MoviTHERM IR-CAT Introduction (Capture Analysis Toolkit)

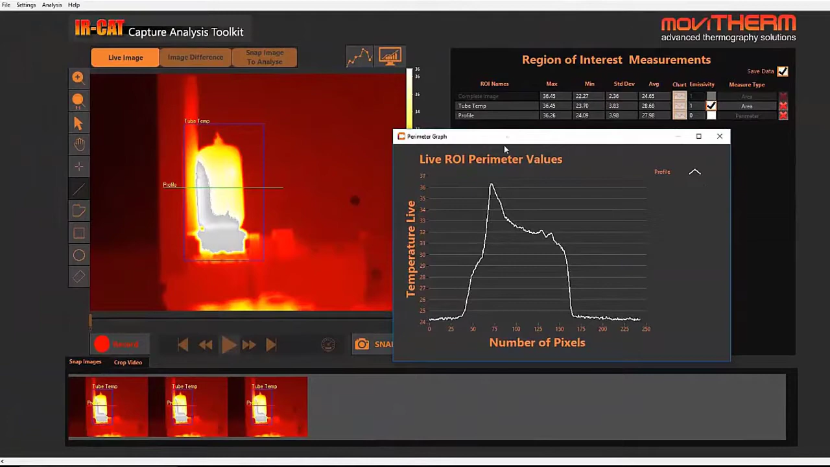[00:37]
The main workspace gives you immediate access to the most frequently used functions.
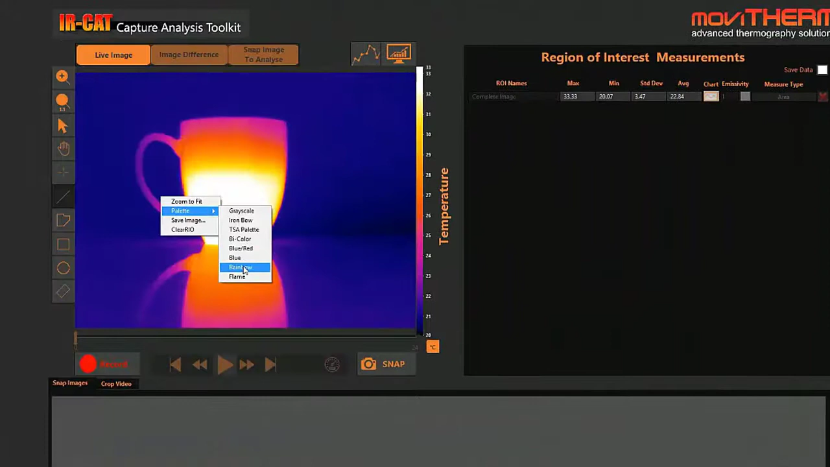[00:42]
You can customize the color palette and adjust the zoom to optimize your view of the inspection scene.
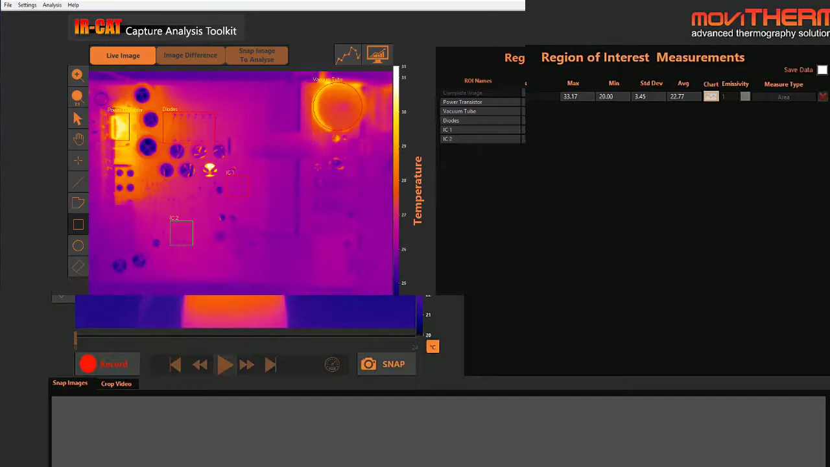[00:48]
Real-time image analysis coupled with single image capture and real-time sequence recording enables you to get the results you need.
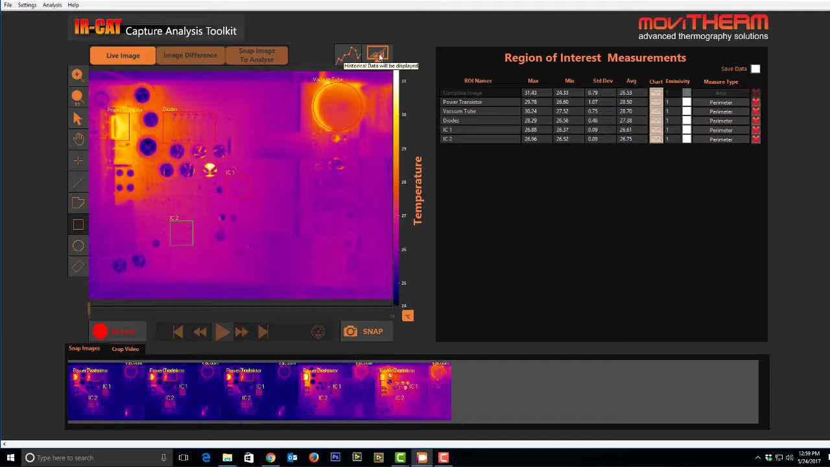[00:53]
Whether you want to evaluate a real-time image stream or post-process your data for a closer look, the MovieTherm IR CAT offers the tools to get the job done.
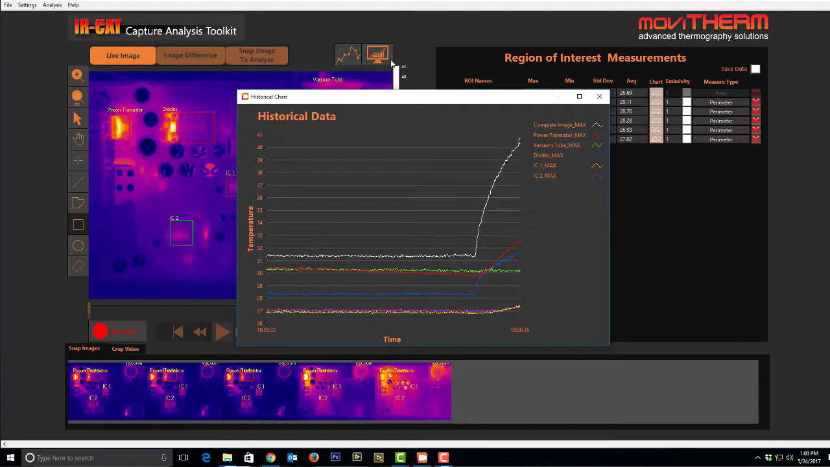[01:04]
An unlimited number of inspection zones or regions of interest can be defined.
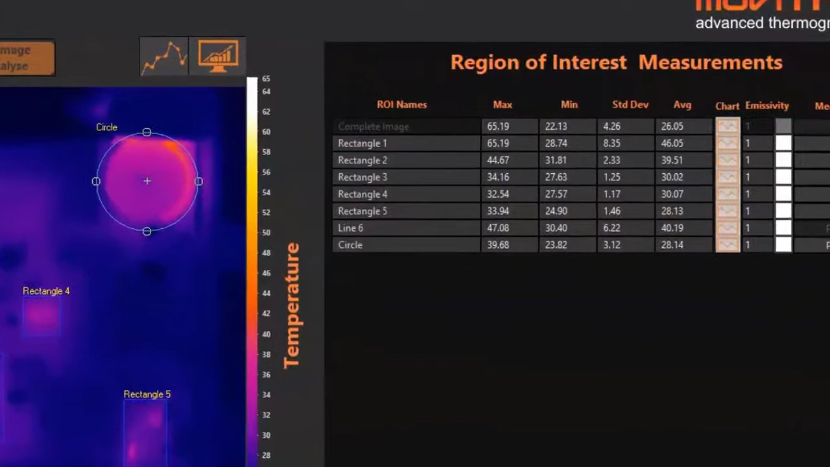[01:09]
Data from the regions can be plotted to the real-time trends display or exported to a spreadsheet file for further analysis.
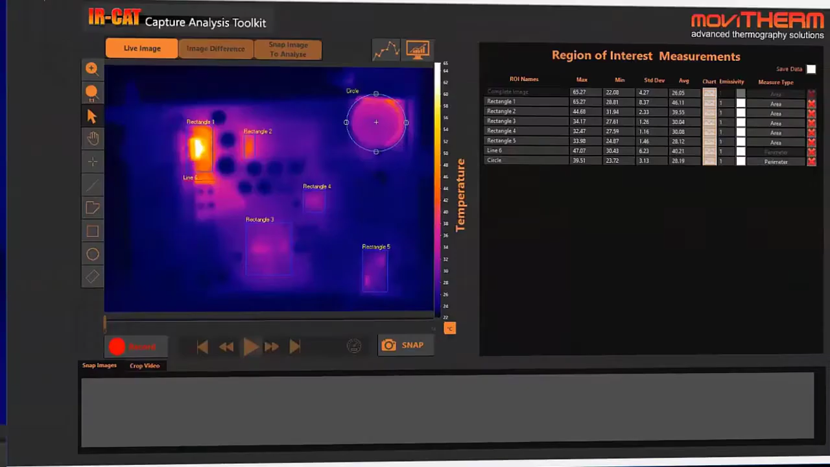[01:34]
The software also provides support for cameras that feature focus and autofocus functions.
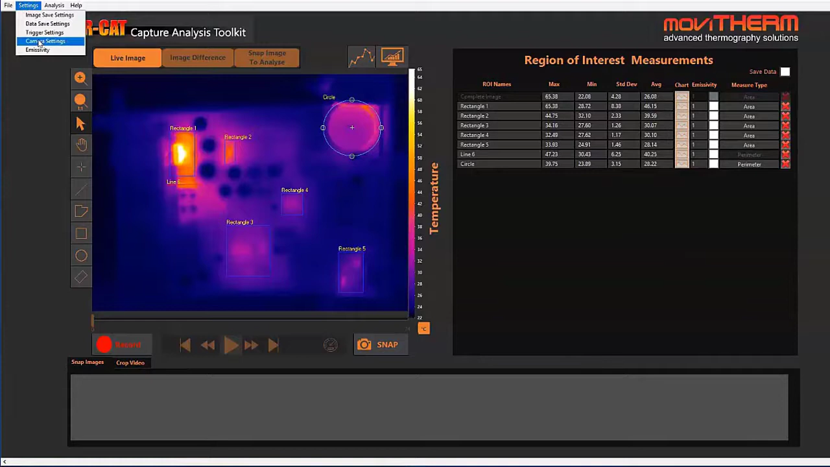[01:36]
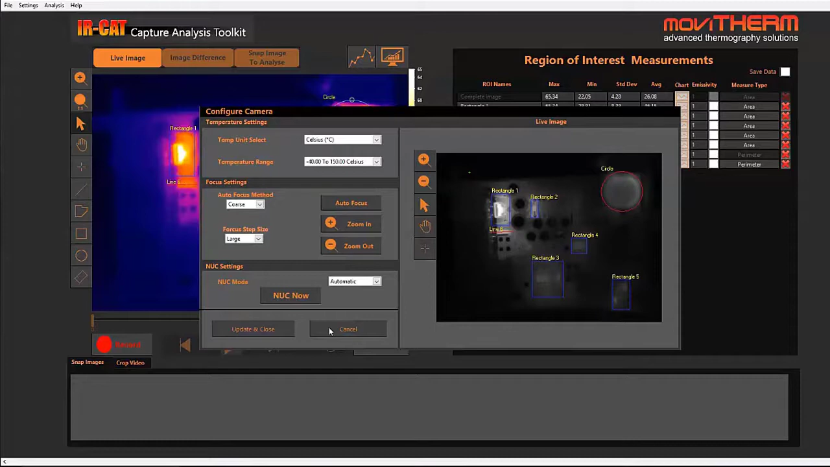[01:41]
The software includes several unique and advanced features for research and development tasks.
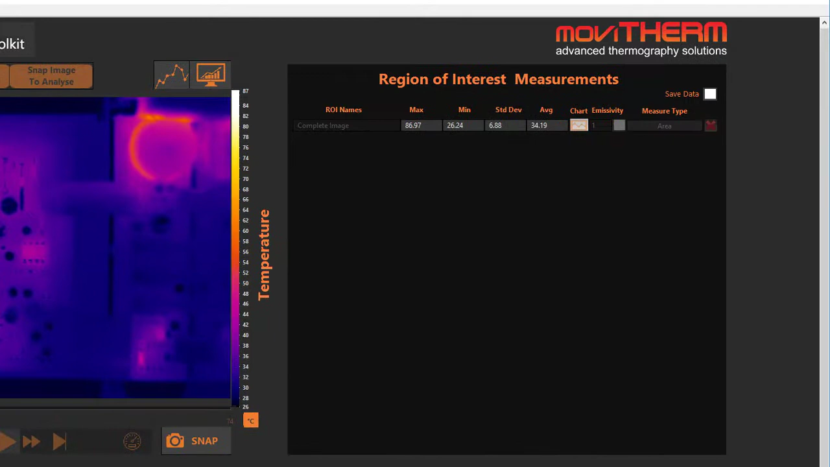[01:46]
For example, local emissivity corrections permit you to match the emissivity characteristics of different target materials in your inspection image.
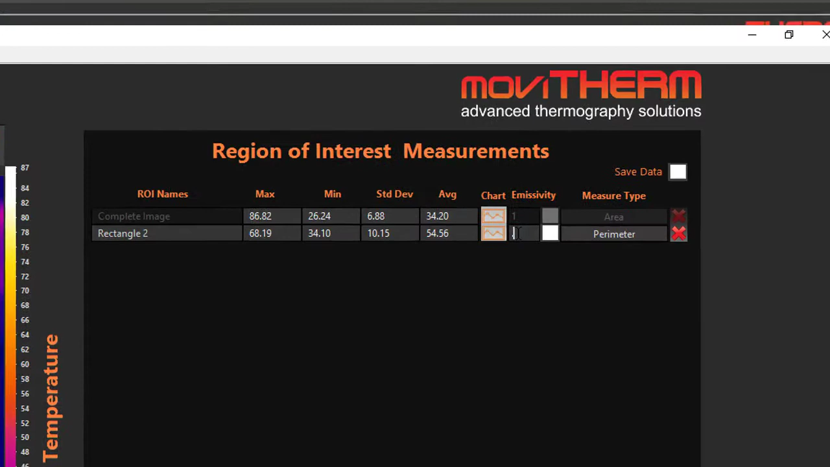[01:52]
That way the temperature readings will be reliable whether you are inspecting
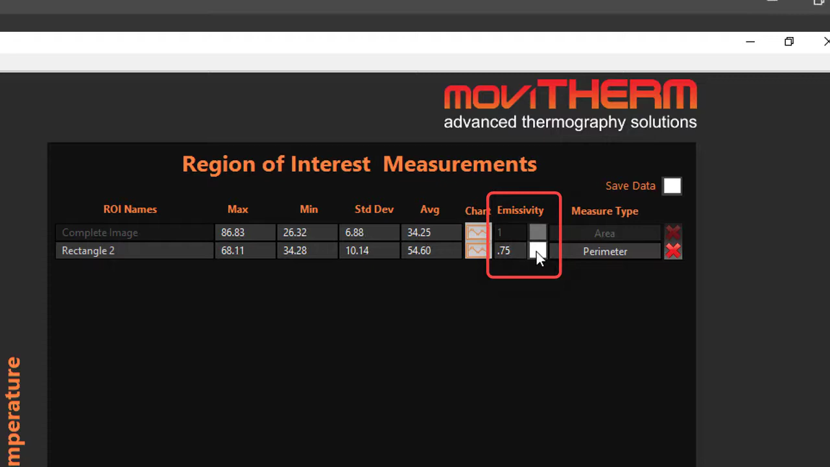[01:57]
a homogeneous object made of a single material or an object composed of several different source materials.
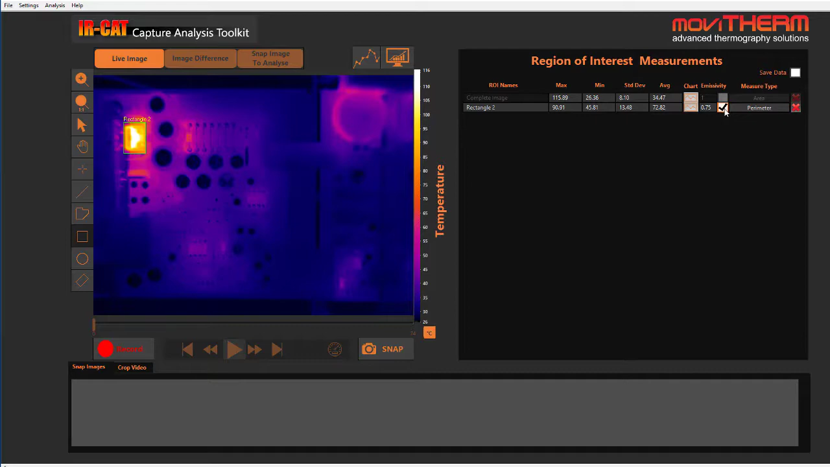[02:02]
The powerful difference image function enables you to quickly isolate the regions where the temperatures are changing.
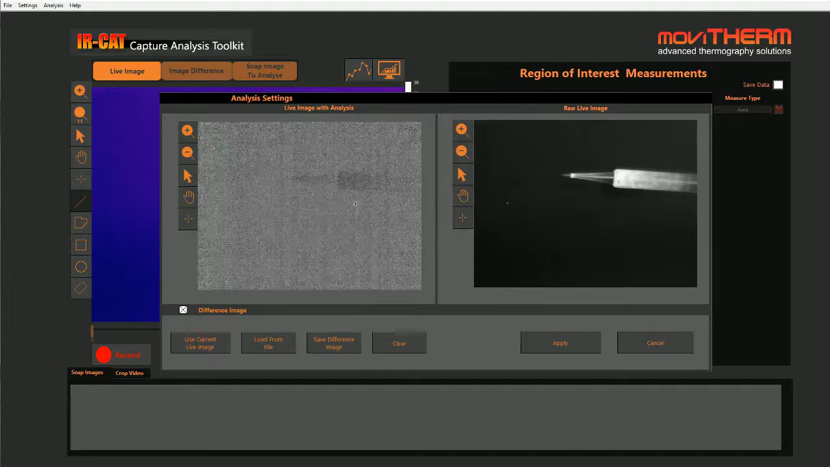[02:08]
The regions where temperatures remain constant will recede in the difference image.
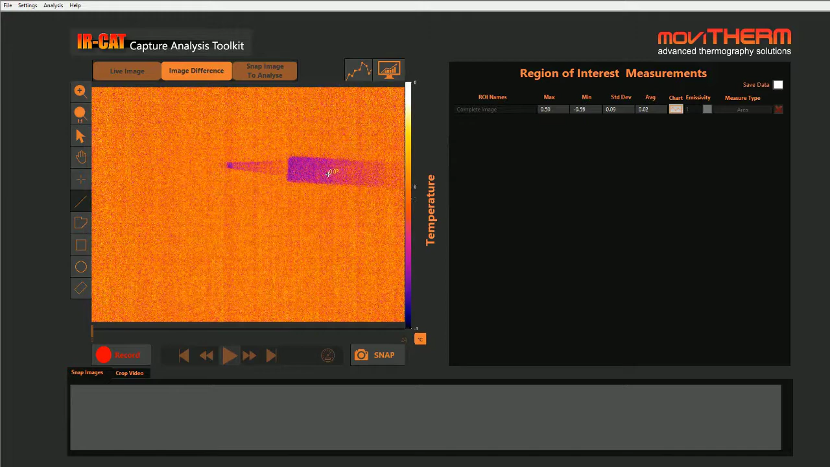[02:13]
This enables you to focus your analysis on the most interesting or the most critical regions.